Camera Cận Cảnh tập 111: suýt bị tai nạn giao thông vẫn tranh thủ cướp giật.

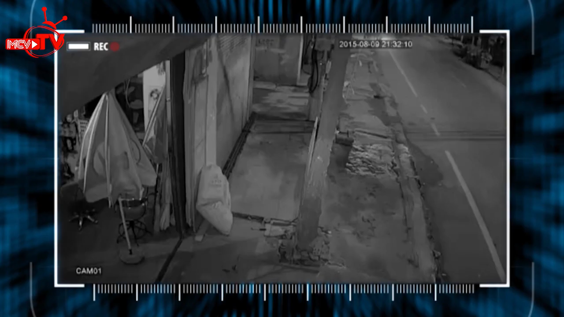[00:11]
Đây là hình ảnh từ một chiếc camera an ninh đặt bên ngoài một cửa hàng ở tỉnh Vĩnh Phúc. Thời điểm này là vào ban đêm, đoạn đường cũng khá vắng vẻ.
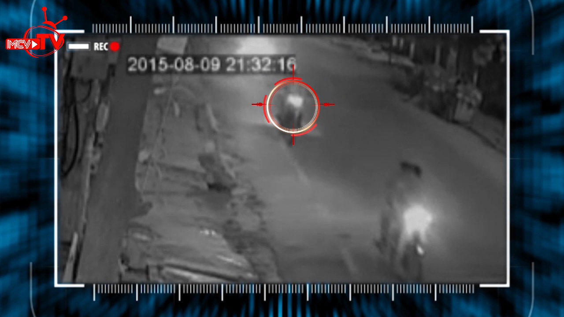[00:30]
Nhưng chưa kịp dừng xe thì một chiếc xe máy từ trong hẻm chạy ra với tốc độ khá nhanh. Người thanh niên đang chạy xe phía sau đã tỏ ra khá bực tức với thái độ liều lĩnh của người phóng xe máy từ hẻm lao ra. Nhưng điều lạ hơn cả là thay vì nhường cho người đi phía trước tấp vào lề, anh ta lại cố tình vượt phải để đi. Liệu đây có phải là một hành động bình thường?